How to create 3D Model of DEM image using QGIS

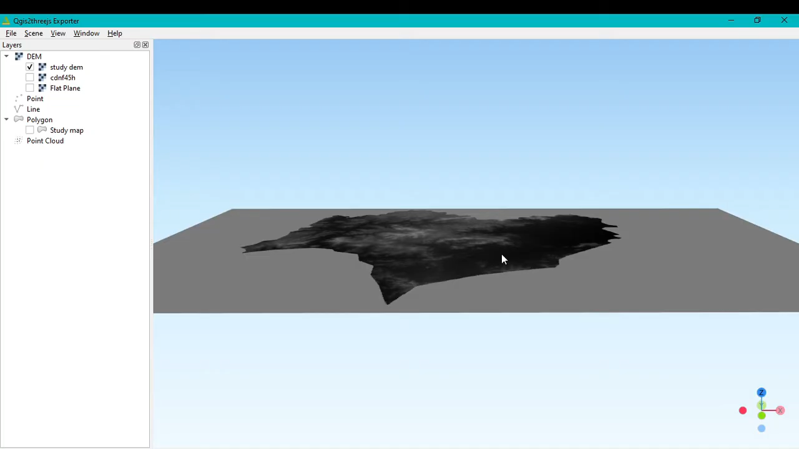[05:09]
this is very simple 2d model so another thing is that uh we don't want to go with the whole
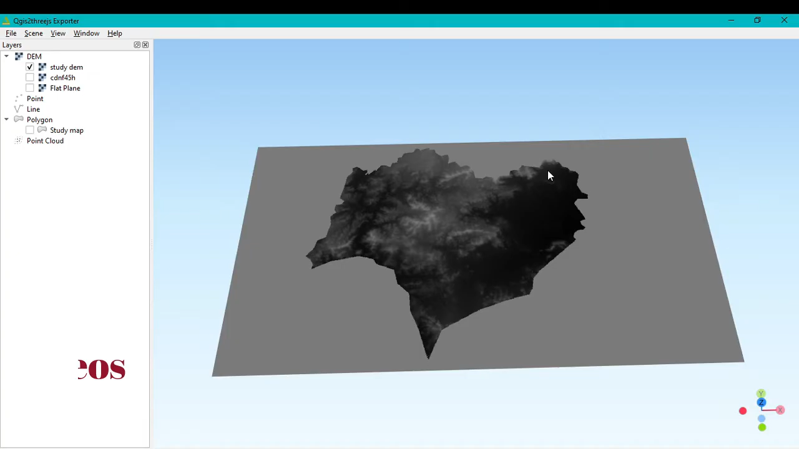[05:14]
thing i just want to uh create 3d model within
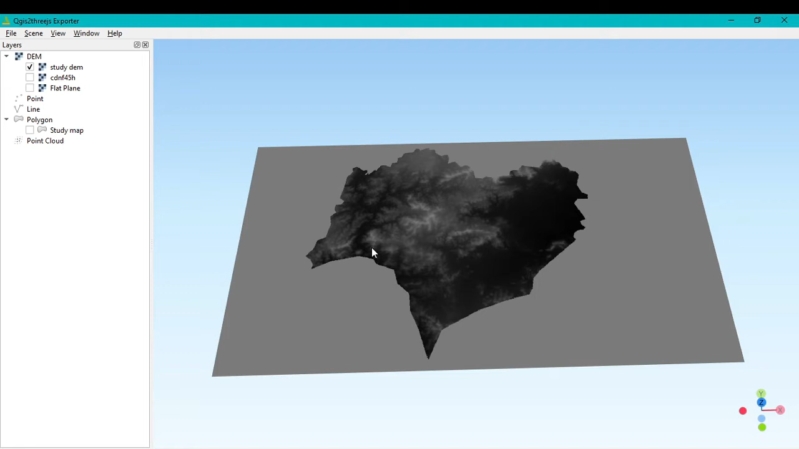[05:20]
uh study area so for that uh click the study dem and go to properties and you can see here the cliff dem with the polygon layer so if i check this box so you can see here the study map that is my the study area uh vector shape file so within that i can cut only study area so i can go
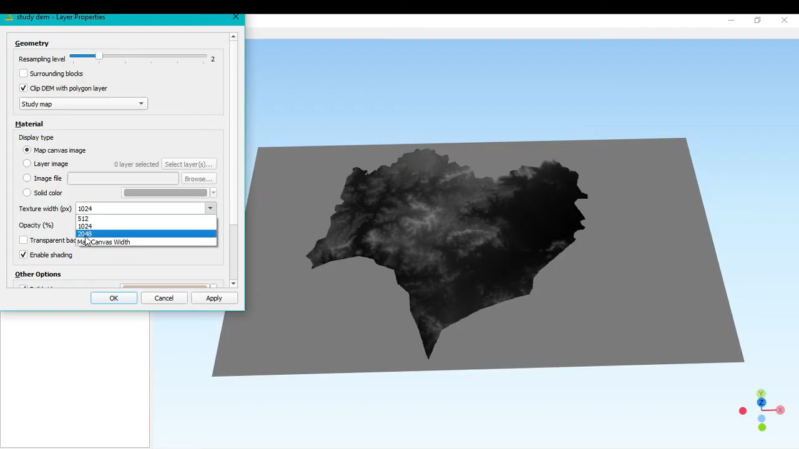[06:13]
drop down menu you can see here the different uh pixel size so i go with uh the higher resolution so you can select the highest resolution value so after that click on apply and okay
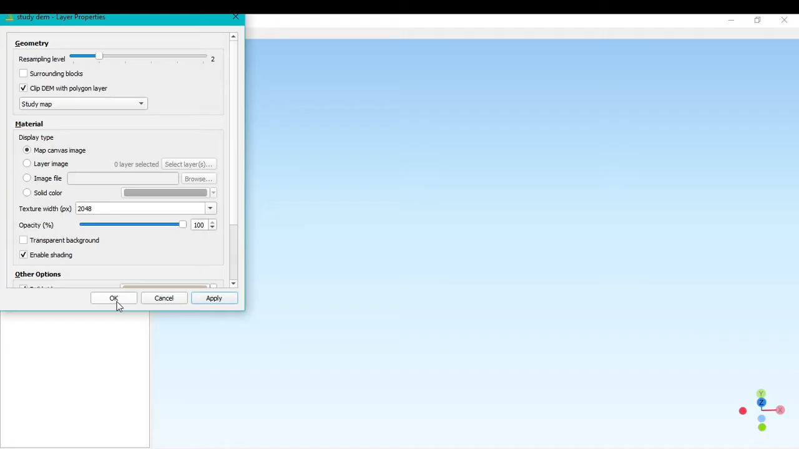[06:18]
so it will take some time after that you can see only the study area that uh i want to create 3d modeling so another important thing is that uh for preparing the
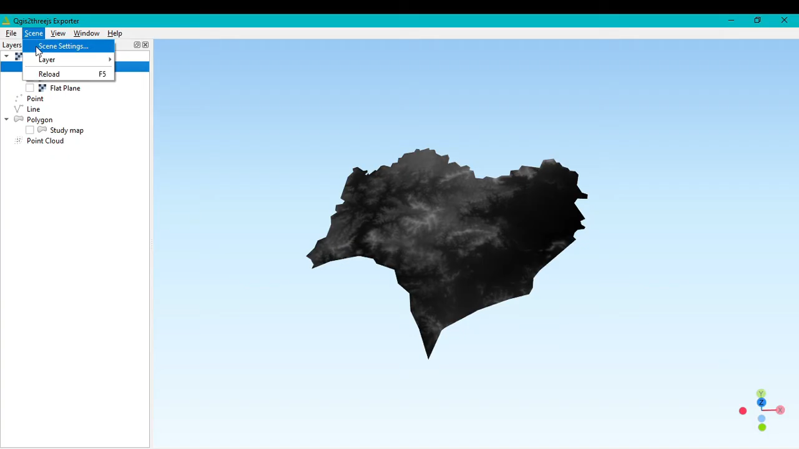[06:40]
3d modeling you should click this scene within scene you can see here the scene setting and within the scene setting you can see the important thing is the base width vertical exaggeration and vertical seat but most important thing is that the vertical exaggeration so the vertical exaggeration default value is zero that means this is the just like a plane surface so i want to give uh first value three okay by that i want to show the uh the 3d model how can
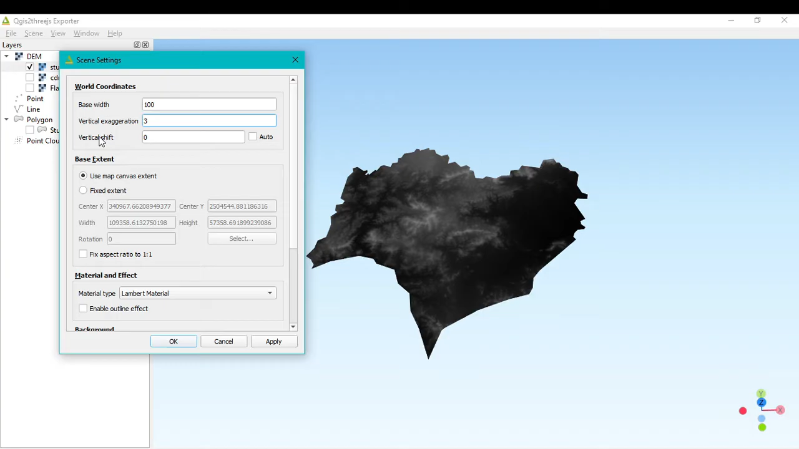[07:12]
uh build the 3d model by using this vertical 3d exaggeration because this vertical exaggeration is is nothing but a z factor that means height or altitude okay click on apply and okay
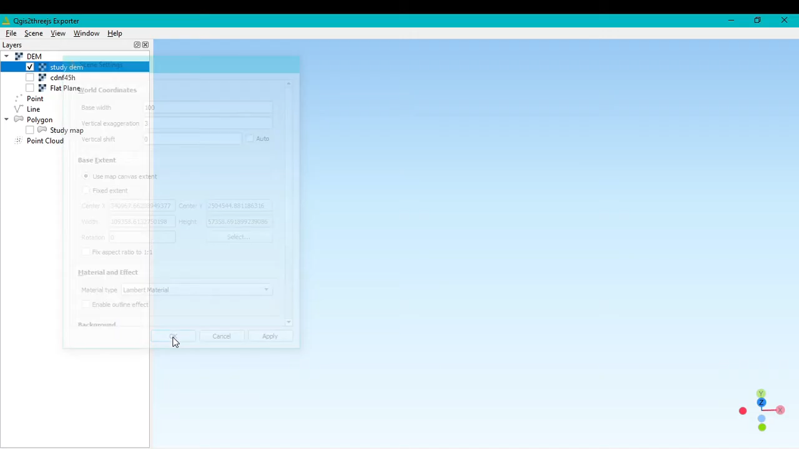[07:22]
so it will uh take uh some while and now we can see the uh vertical you can see here the 3d
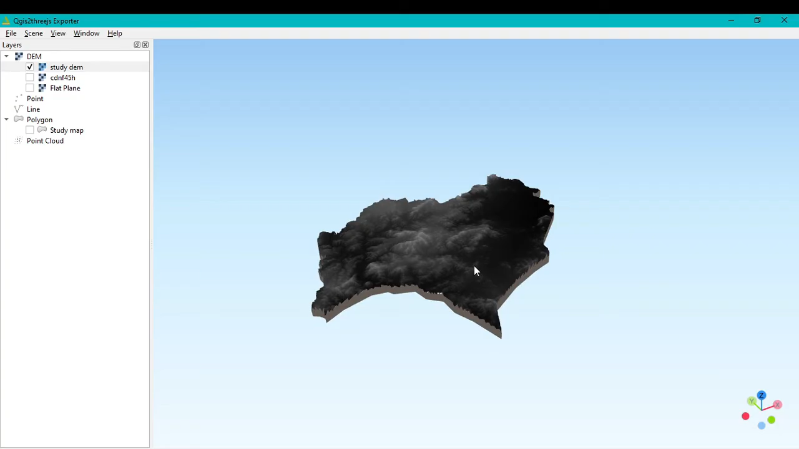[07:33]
model has been already developed you can see here if if i want to
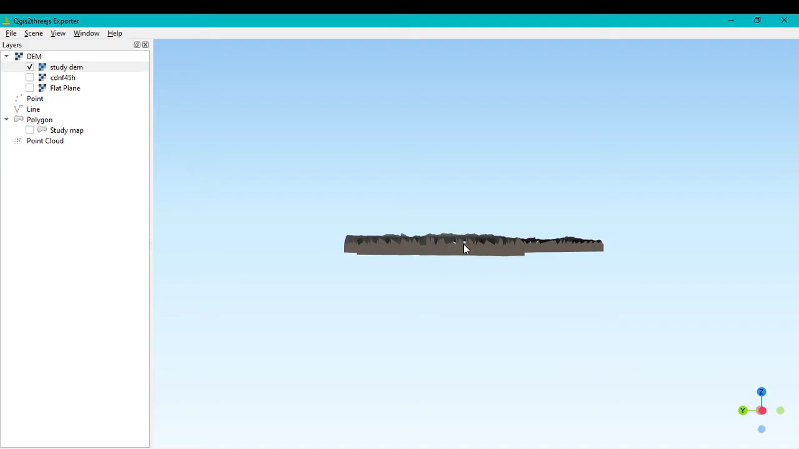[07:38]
uh move my study area you can see here somehow the 3d
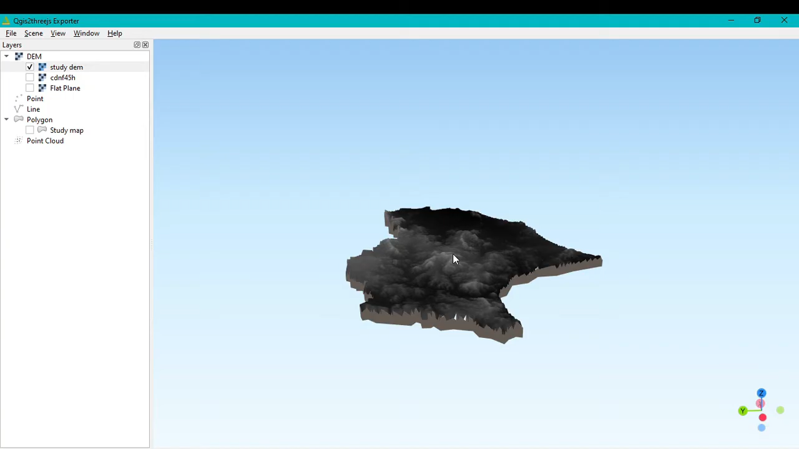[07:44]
model is already created if you want to uh see this 3d model in better way or with the increase the height or vertical exaggeration or you can say
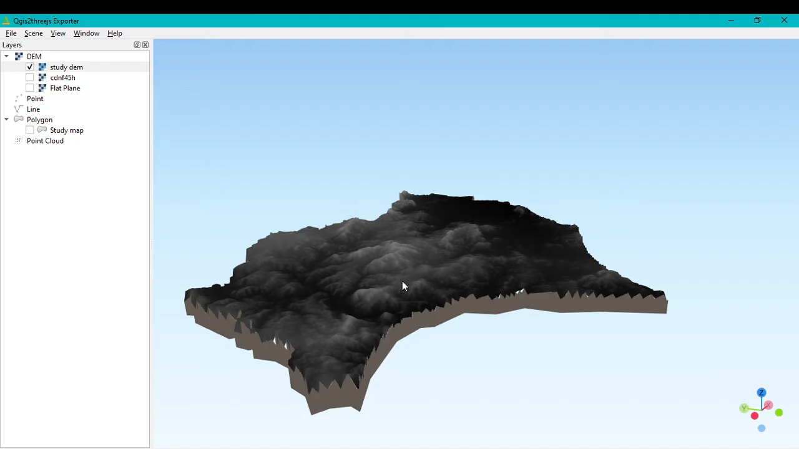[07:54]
the z values or altitude so you can increase just again click on the scene and go to the scene setting and you just put here the values 10 so if uh if you want to create give the higher value uh
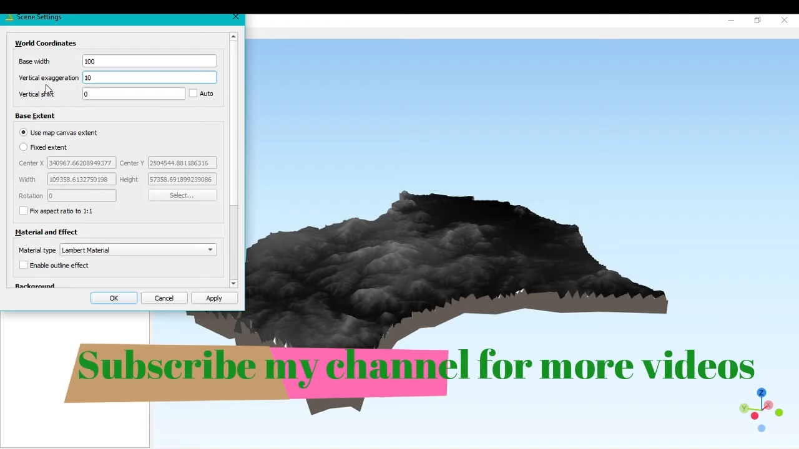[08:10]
within this vertical exaggeration so your elevation and the 3d model will appear very bright or very sharp so i want to give the
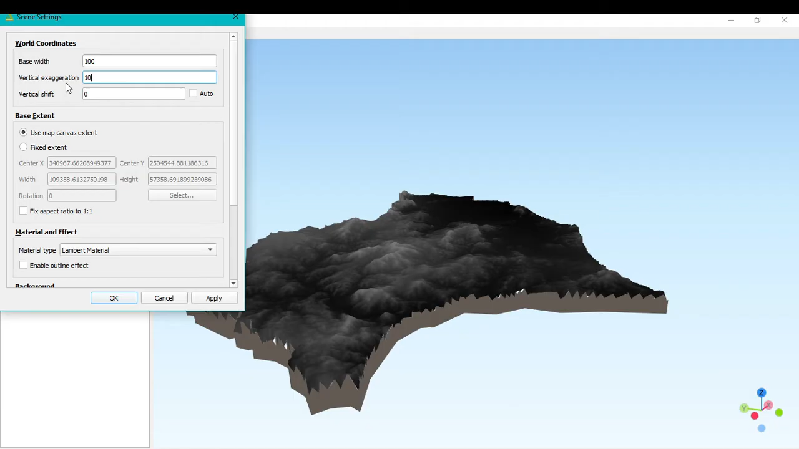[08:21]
vertical x exaggeration by 10 values so after that click apply and
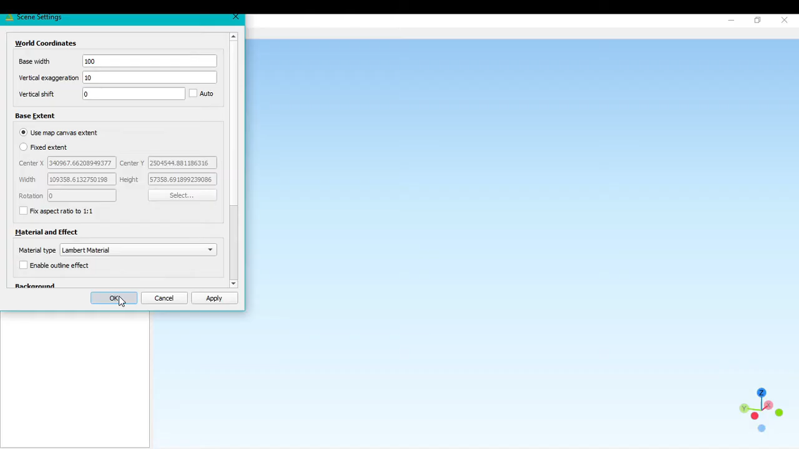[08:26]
okay and it will take away a while time within that uh the 3d
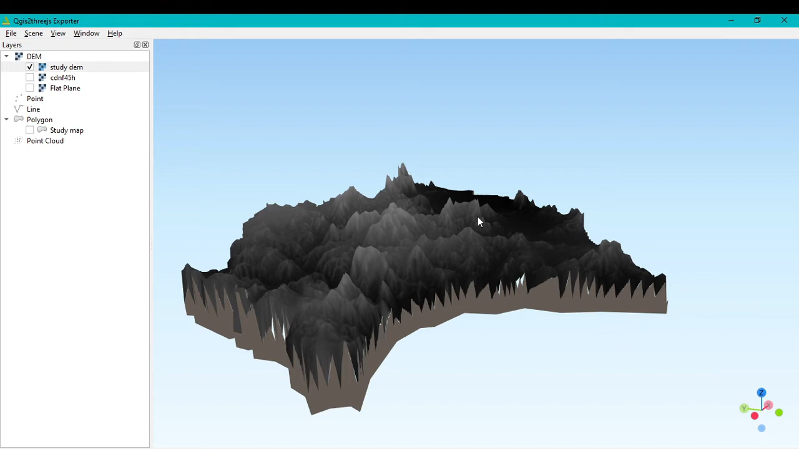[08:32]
model will prepare now you can see the the whole the study area created the uh 3d model and you can see each and every part
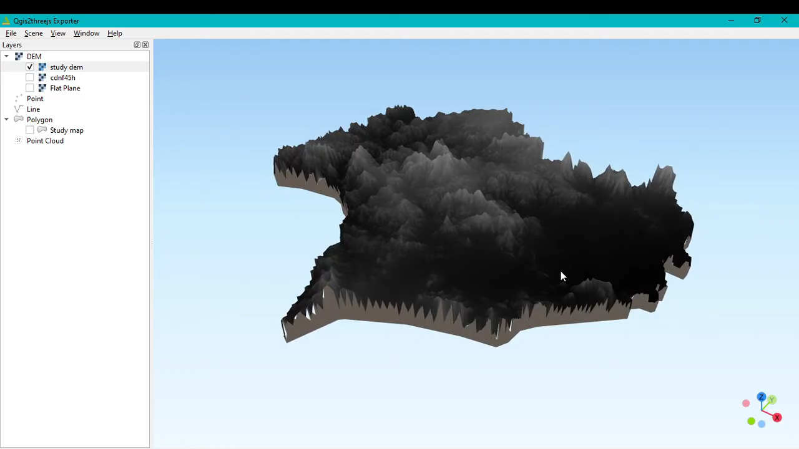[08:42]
very clearly and the higher elevation as well as the lower elevation you can see see very properly okay by clicking the right click on your mouse you can move your study area anywhere so now i want to do 3d model
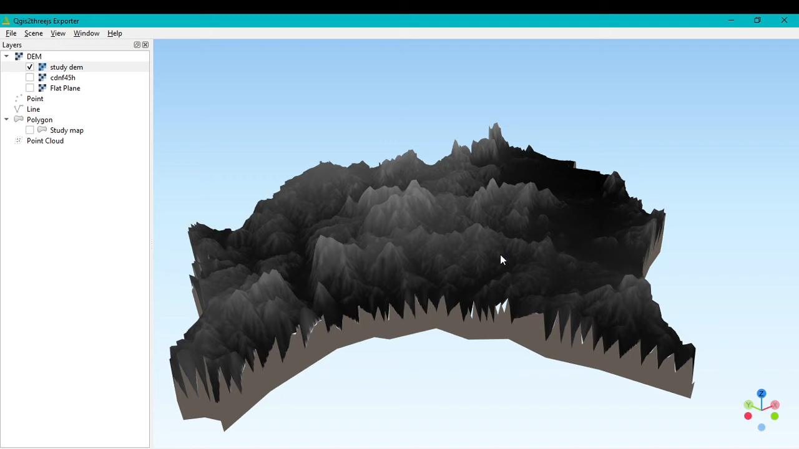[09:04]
by using some color composition by that we can easily identify the higher elevation as well as lower lower elevation so how can we do minimize your qgs to 3gis window and here you can see